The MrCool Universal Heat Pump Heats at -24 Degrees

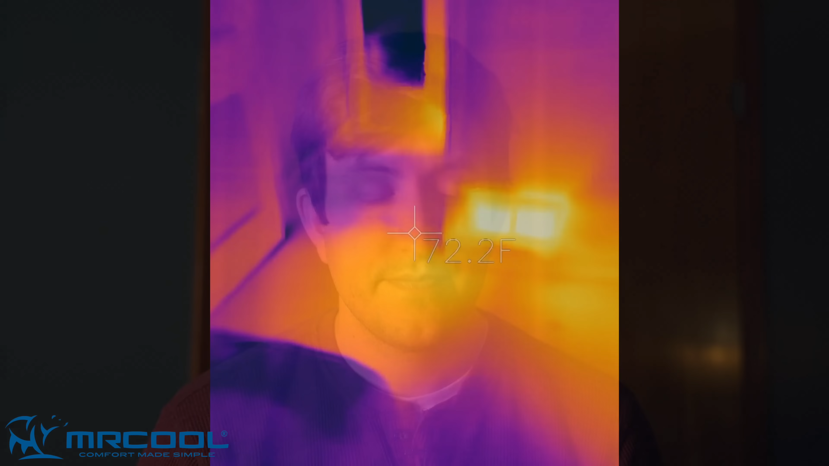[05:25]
On screen: spot 72.2°F
Okay, so we're going to start this test in the bedroom. For reference, this is the palm of my hand.
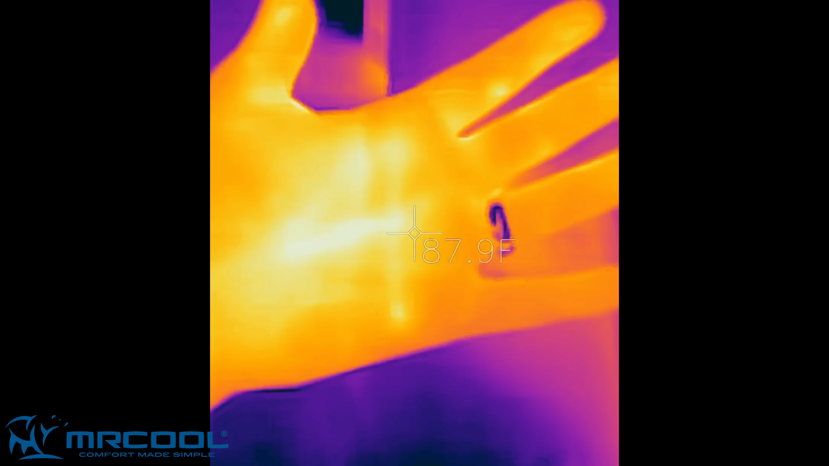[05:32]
It is measuring at around 90-91 degrees which the average body temperature should be around 98.6 degrees. So just keep that in mind as I go through the house and look at each vent.
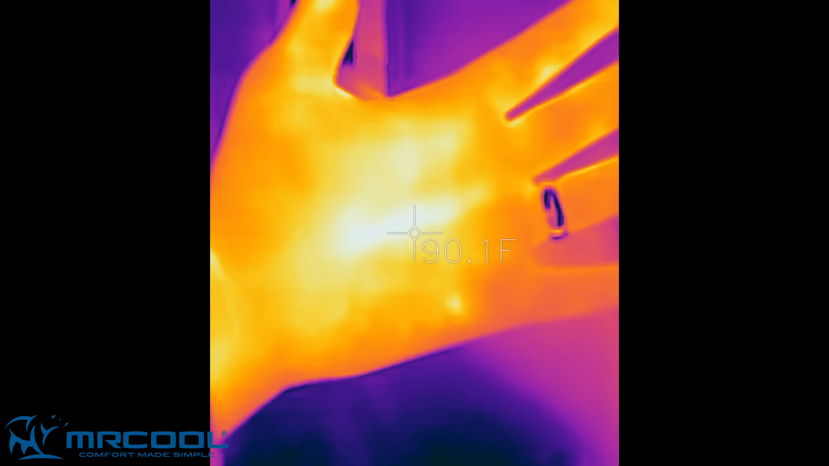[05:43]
On screen: spot 90.1°F
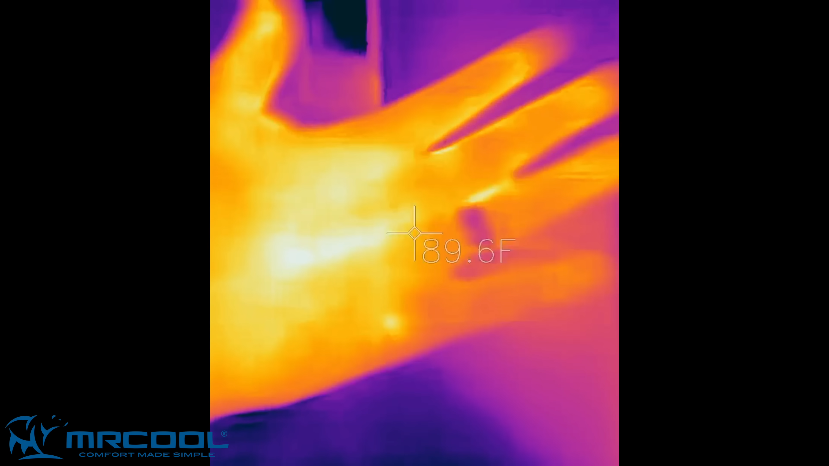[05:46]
On screen: spot 89.6°F
So this first vent here in the bedroom is nice and toasty.
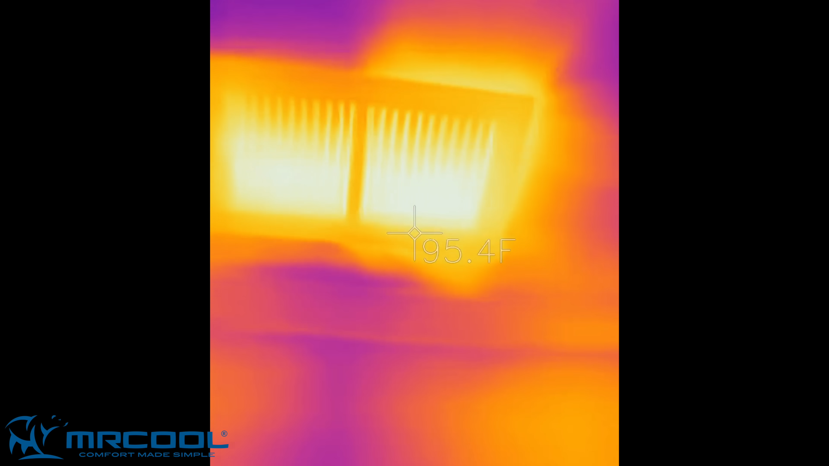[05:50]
On screen: spot 95.4°F
I'm going to go across the hallway to the bathroom.
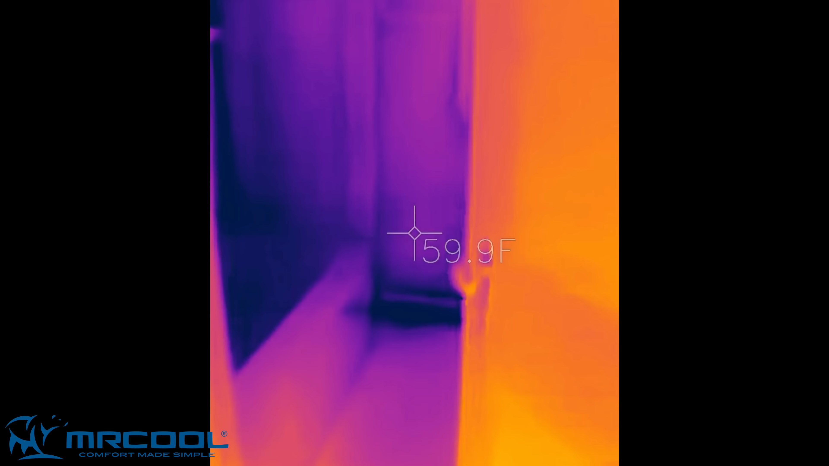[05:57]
On screen: spot 59.9°F
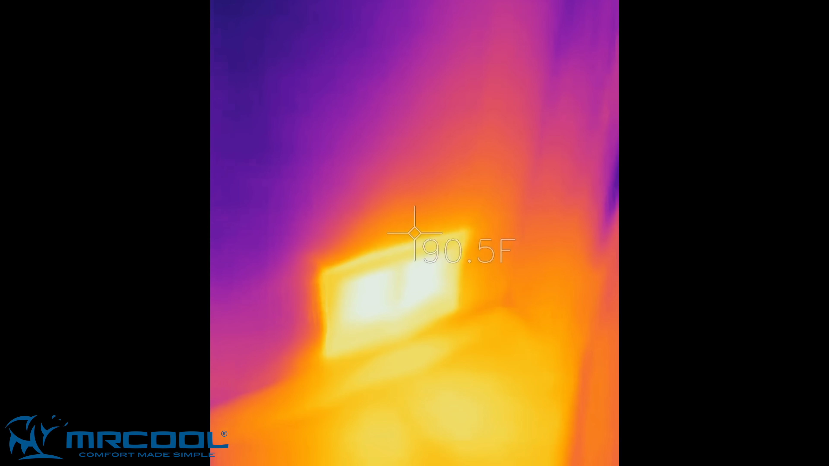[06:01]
It's actually very warm in here.
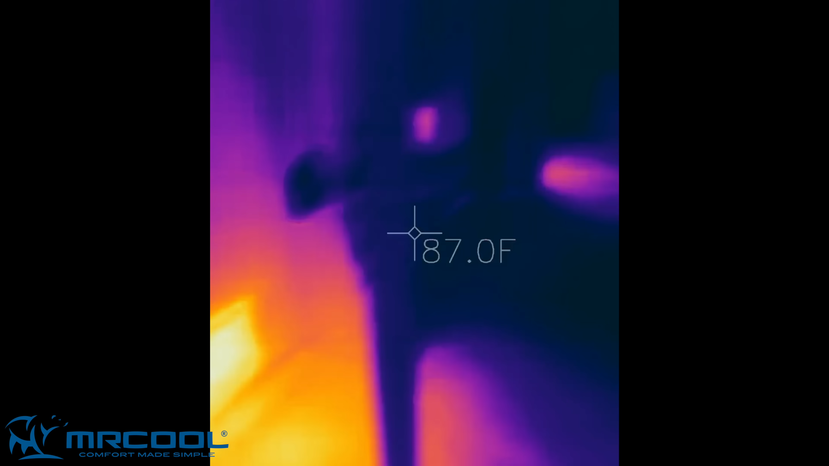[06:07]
On screen: spot 87.0°F
Then over here across the hall in the dining room area.
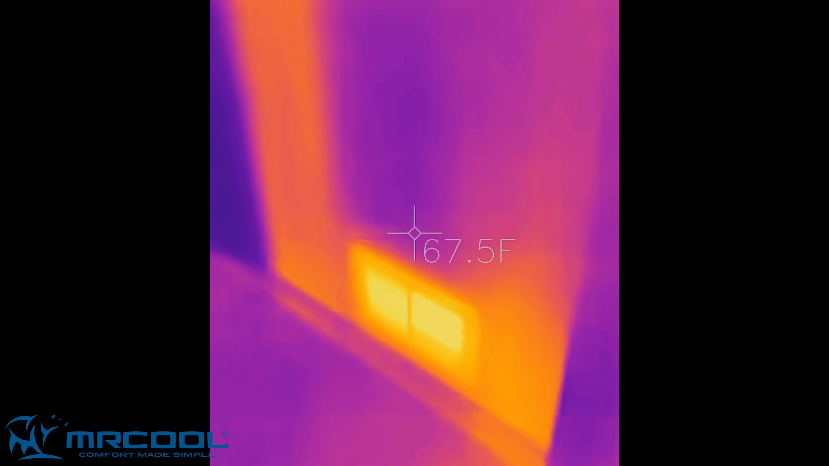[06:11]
On screen: spot 67.5°F
Very warm vent. Then across the way is the kitchen. You can see the floor right there is looking very hot and there's a vent right there.
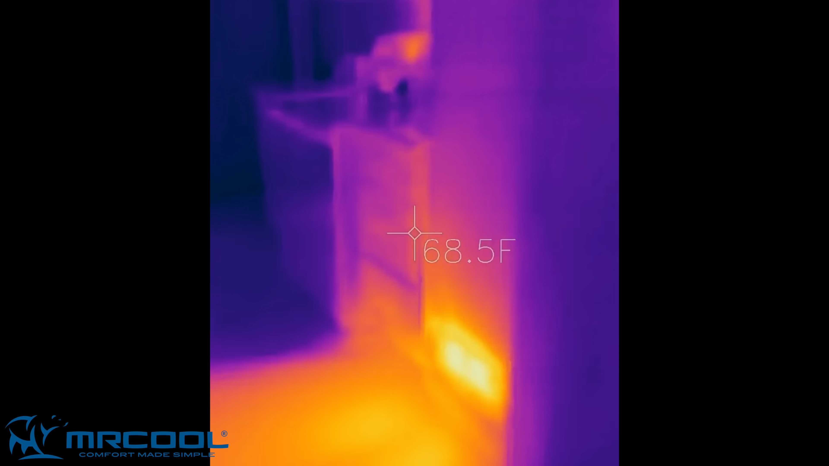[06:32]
On screen: spot 68.5°F
Then you pull back from the kitchen and go over to the living room area.
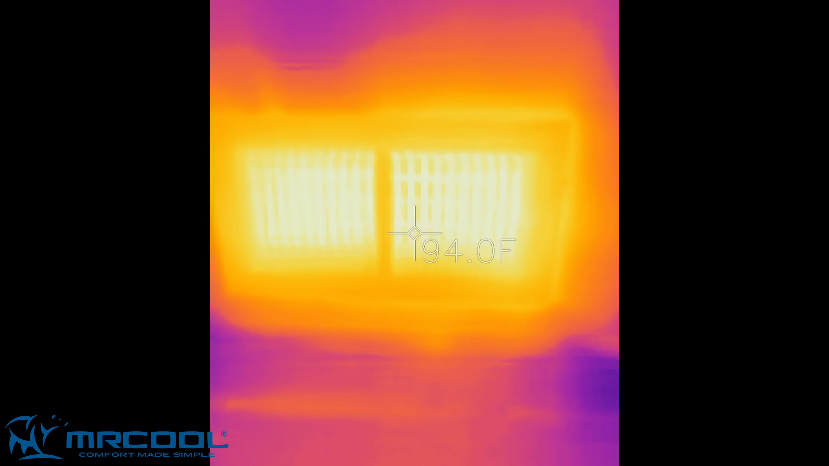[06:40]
On screen: spot 94.0°F
All the vents seem to be measuring about the same temperature.
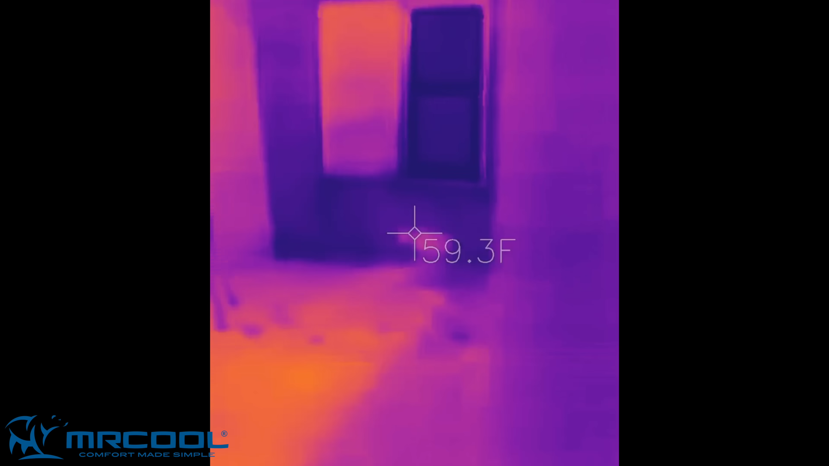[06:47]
On screen: spot 59.3°F
So let's go down to the basement where the air handler is.
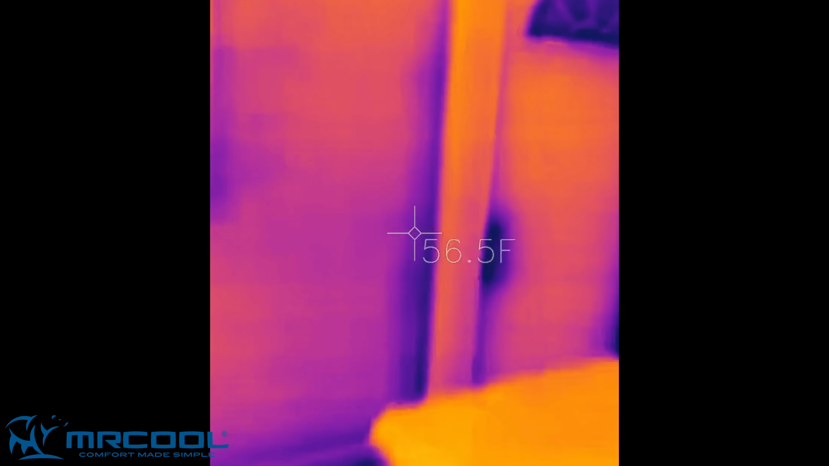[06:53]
On screen: spot 56.5°F
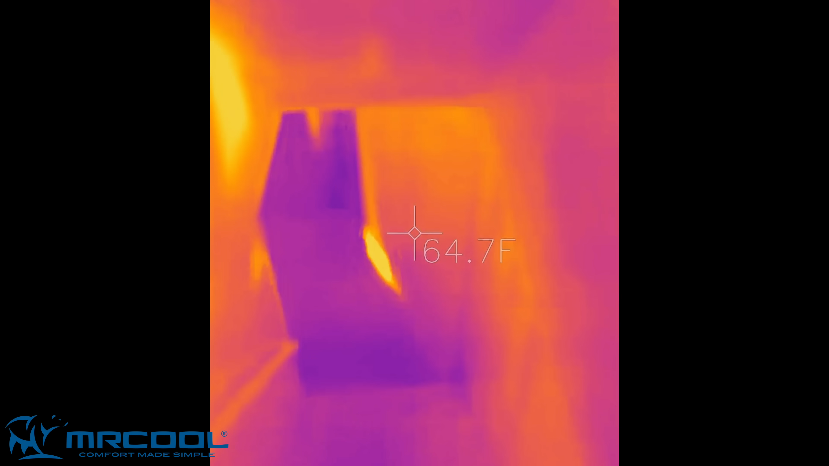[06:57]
On screen: spot 64.7°F
You'll see the main vent in the hallway.
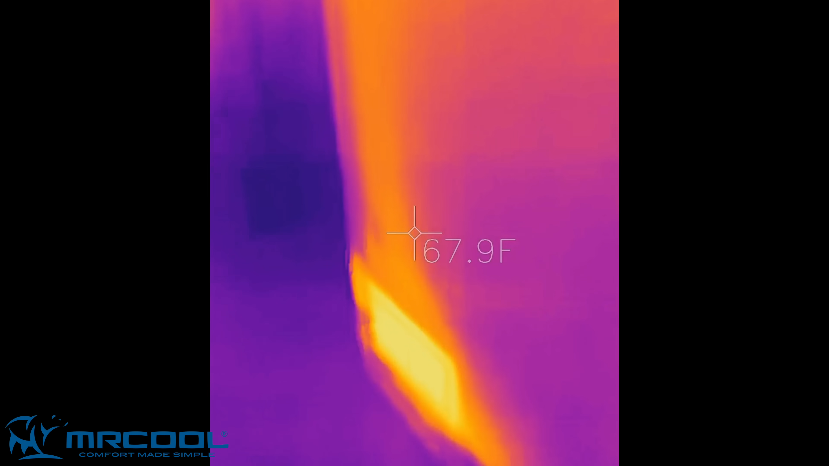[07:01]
On screen: spot 67.9°F
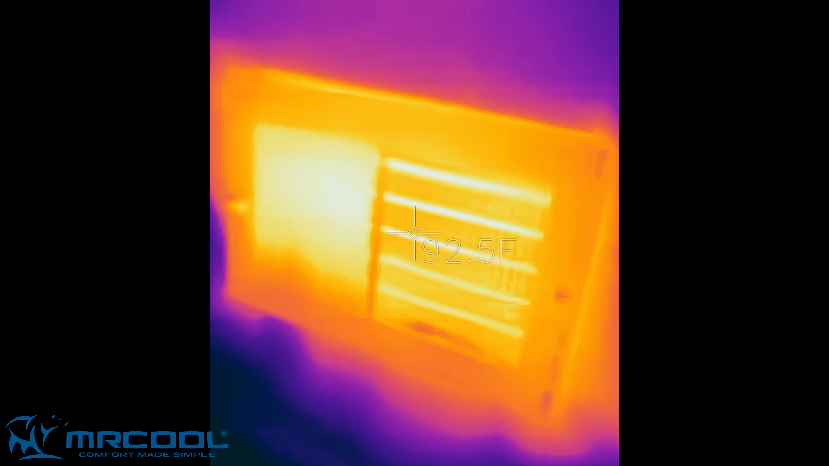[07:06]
And then in this room is where the air handler is installed.
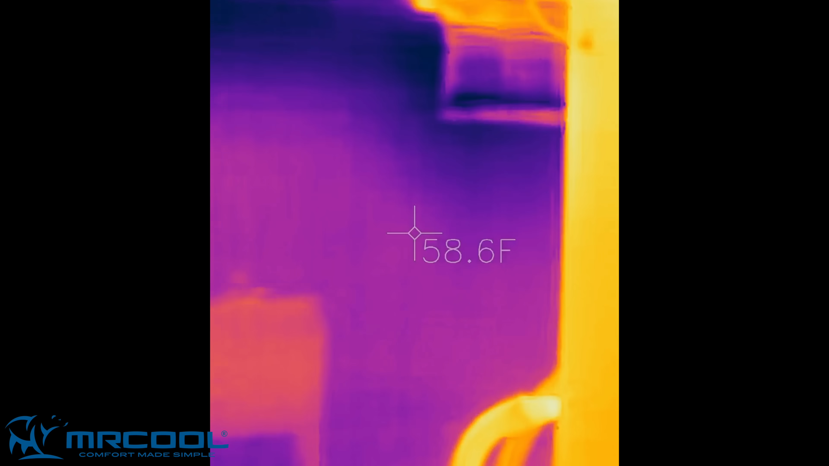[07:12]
On screen: spot 58.6°F
So there's the air handler right above it.
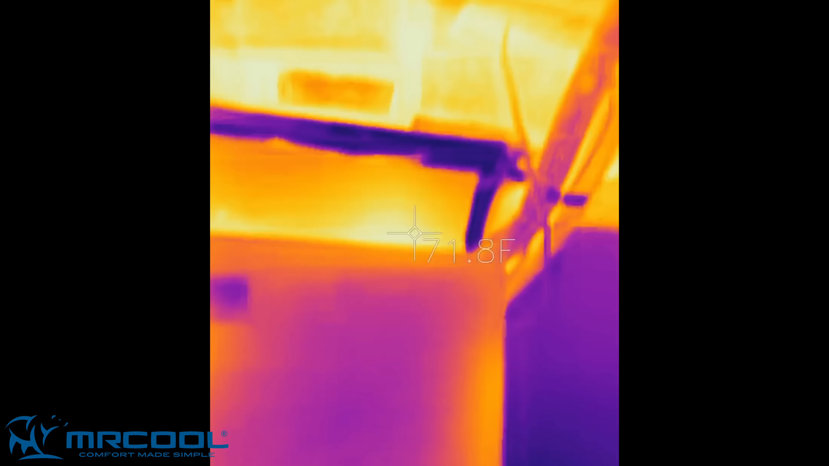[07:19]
On screen: spot 71.8°F
You notice all the very warm duct work.
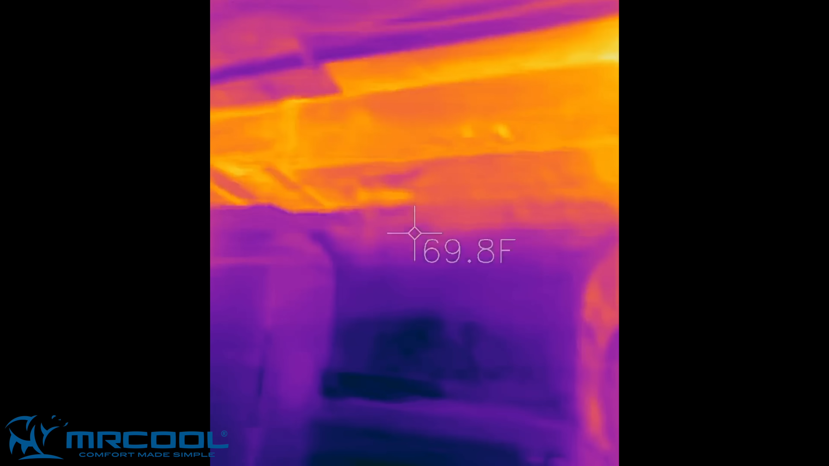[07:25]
On screen: spot 69.8°F
Just pumping out through the rest of the house.